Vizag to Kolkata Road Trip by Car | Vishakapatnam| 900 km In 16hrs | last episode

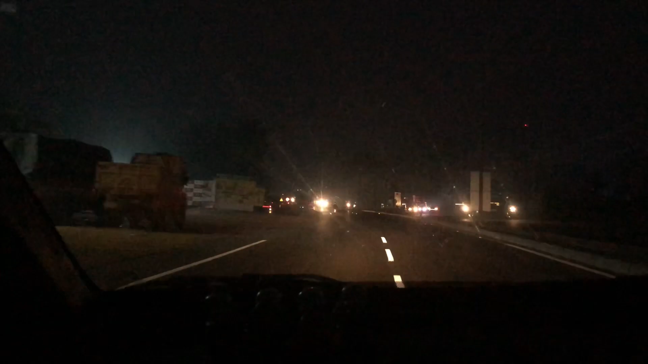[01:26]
finally on the highway it's still quite dark and we were quite at a speed it's maybe 6 at this point.
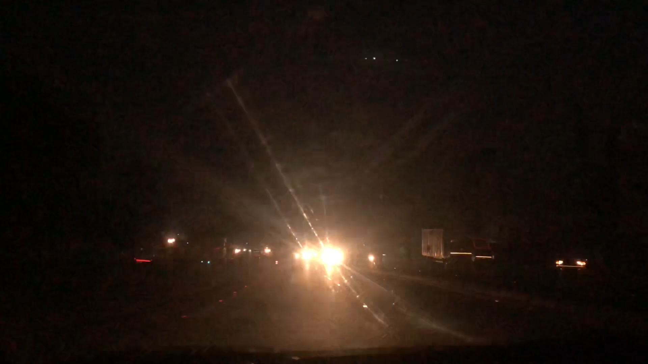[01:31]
And after that you can see the sun has come up and we
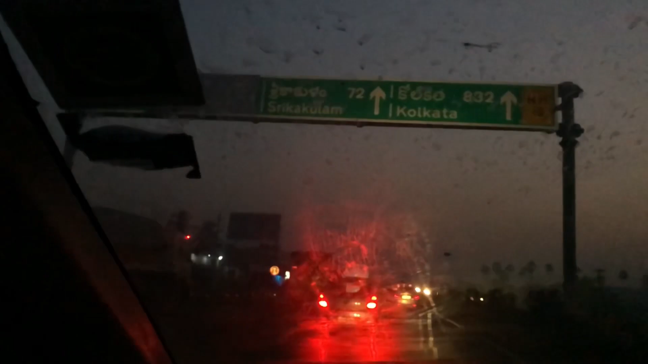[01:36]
have already covered 8 32 kilometers so yeah enjoy the roads with me.
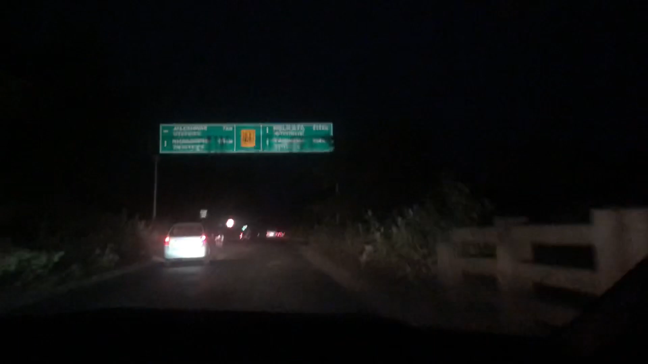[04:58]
to the house and after some time here we are to 14 kilometers and I'm so so so excited at this point.